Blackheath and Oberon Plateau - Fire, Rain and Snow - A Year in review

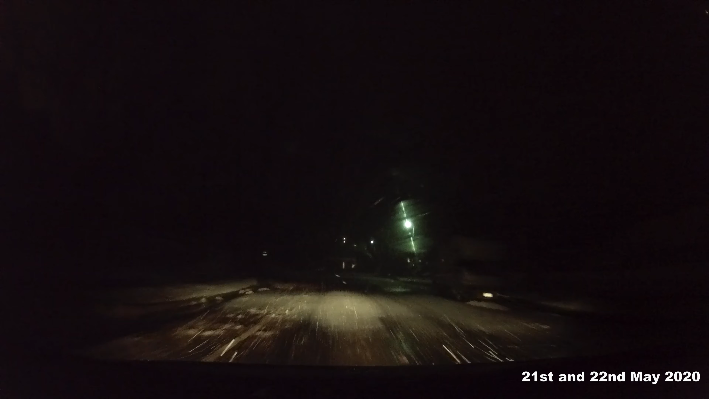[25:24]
Still plenty of moisture coming. Hey, this is a surprise. I thought I might get a bit of wet snow, which we did initially, and then when the real rain shower started to come, it just started chucking it down. Stop side, but I don't have to worry about them. I won't go up that hill.